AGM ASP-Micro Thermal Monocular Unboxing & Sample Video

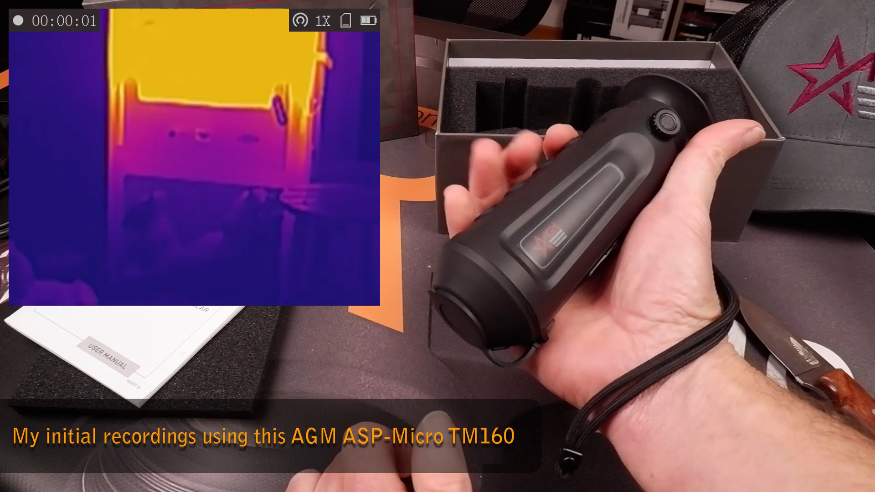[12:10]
like that or on on the actual each of the buttons and you just have to remember which ones are which
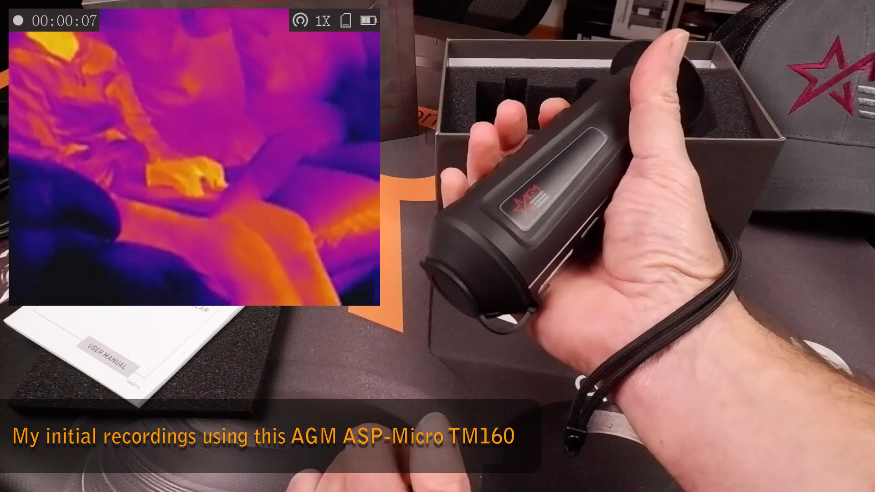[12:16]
and you can you can use it very quickly and easily without having to to look at what you're pressing.
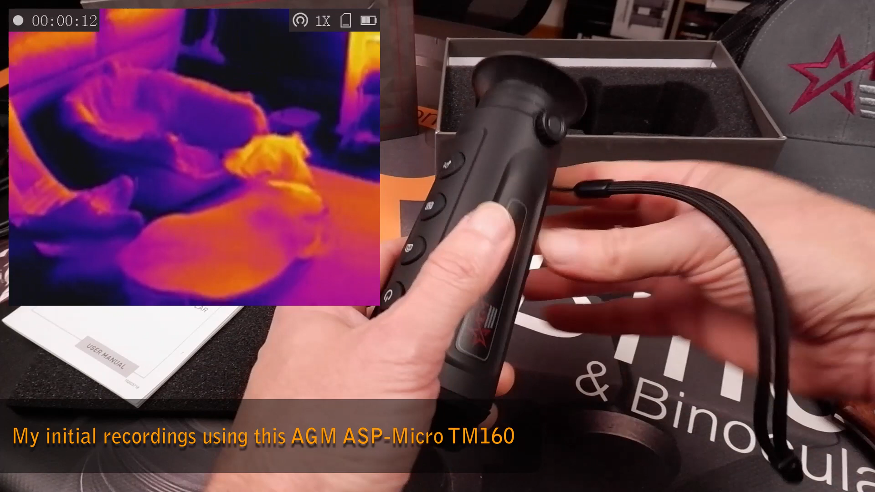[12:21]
Now this on the right here is I know from looking at the instructions a bit earlier on on the web
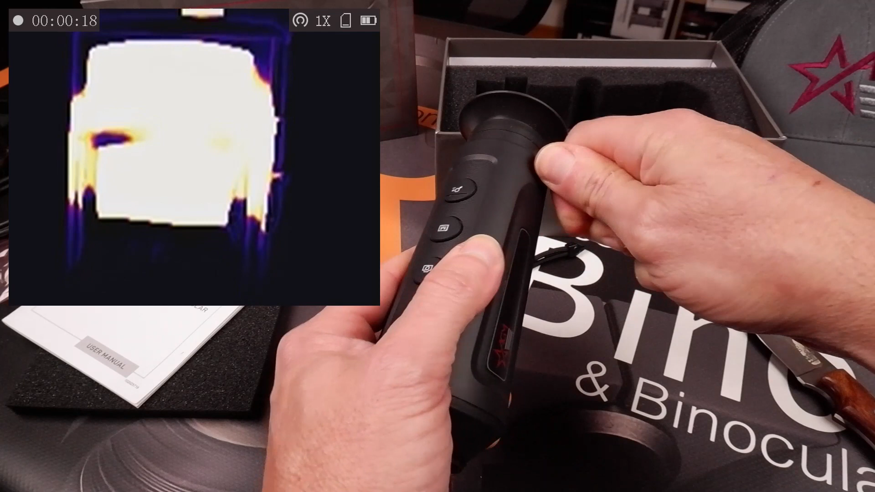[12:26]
version this is the diopter adjustment so there you go you can see it's actually adjusting
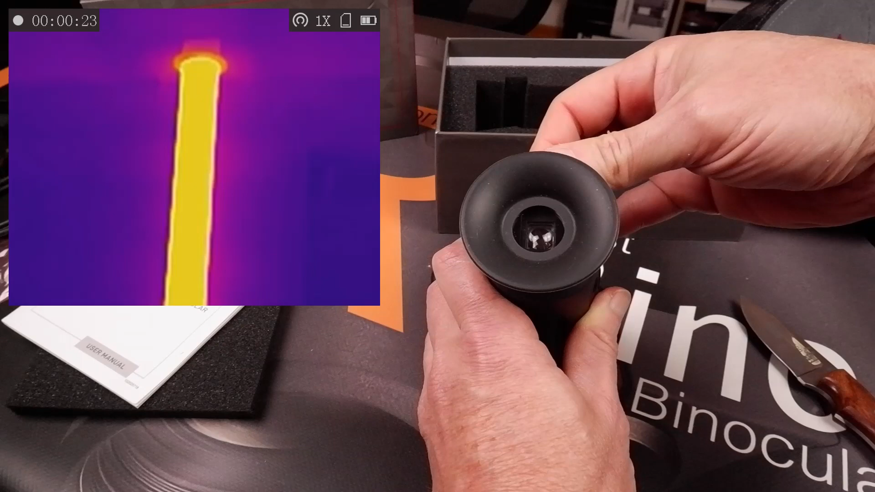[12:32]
that so that will um adjust the focus of of the eyepiece onto
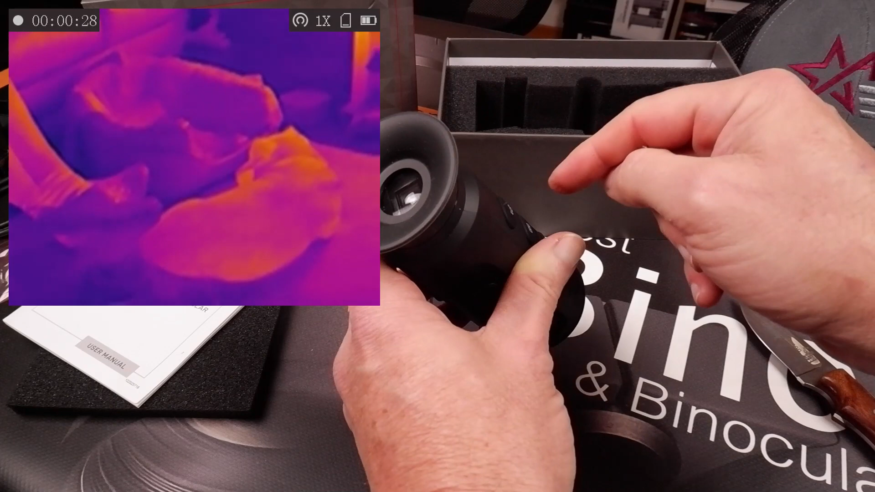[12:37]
the actual screen just to make sure you get it nice and sharp for your particular vision.
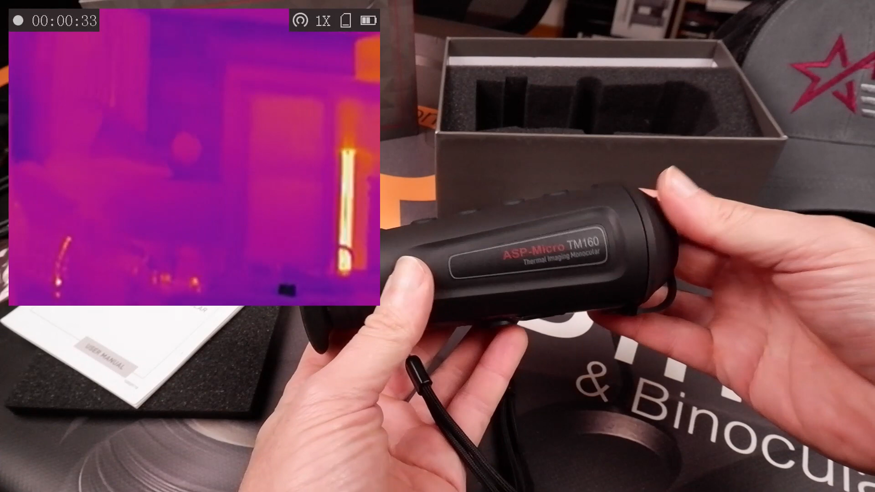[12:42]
So there's actually not much to talk about in the unboxing in